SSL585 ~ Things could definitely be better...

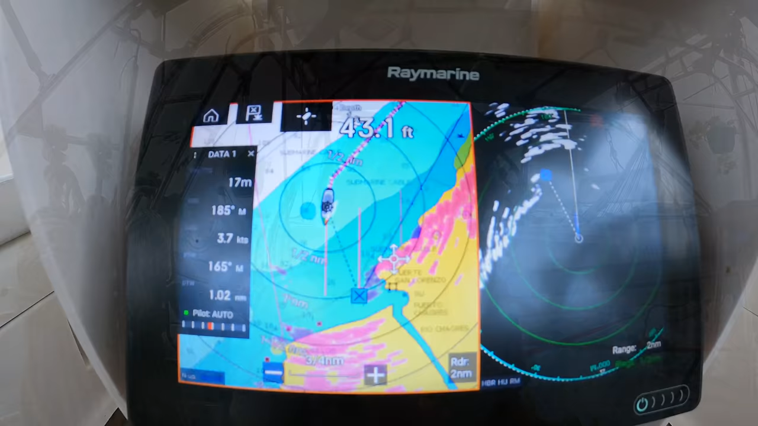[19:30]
Yeah, as you can see, this is the entrance to Chagres River right here.
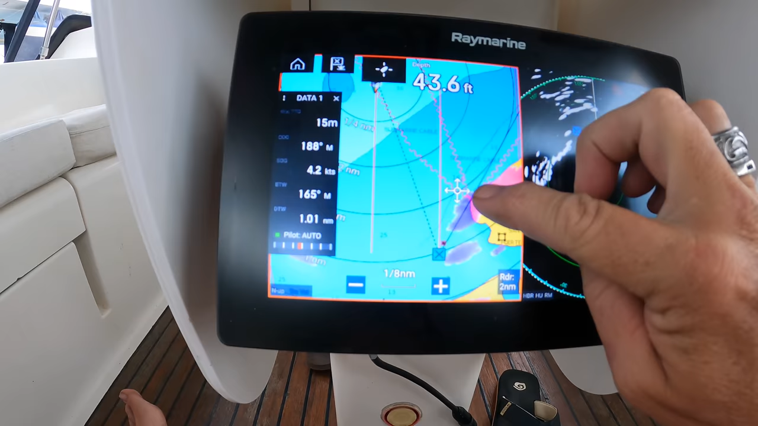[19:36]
And as we come in, we're right here, but there is literally no markings on this chart.
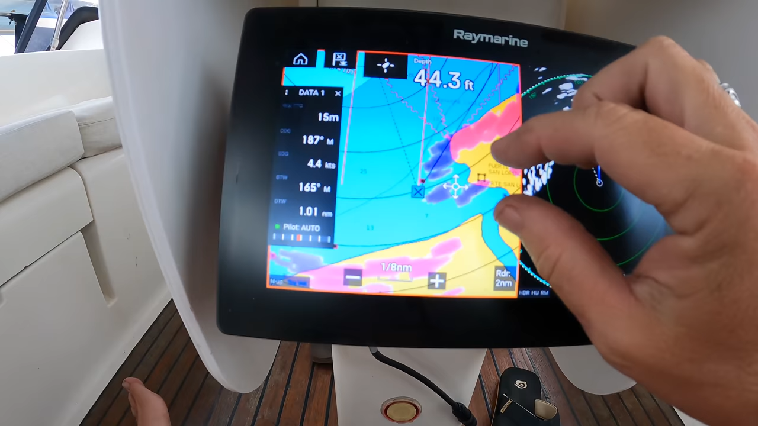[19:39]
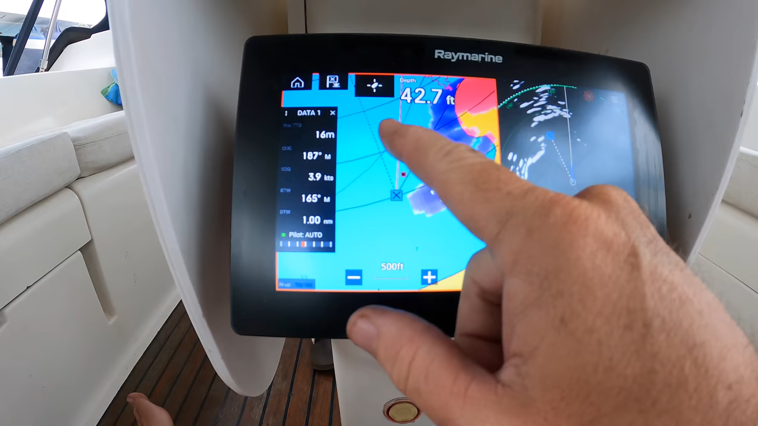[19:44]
No depth information, hardly at all, except that there's shoals there and shoals on this side. And you have to find your way between these two and get in without hitting anything.
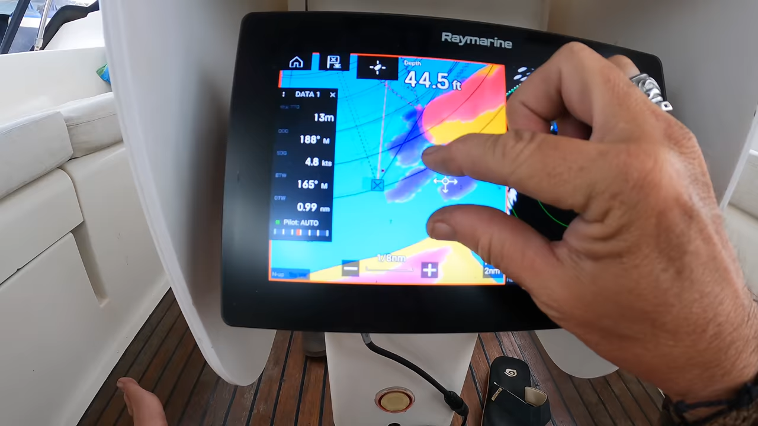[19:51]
So therein lies the trick, getting in without hitting anything. So yeah, our day's not over yet. That's what we have to do next. And of course, we have no direct sunlight overhead, so we can't tell the water depth.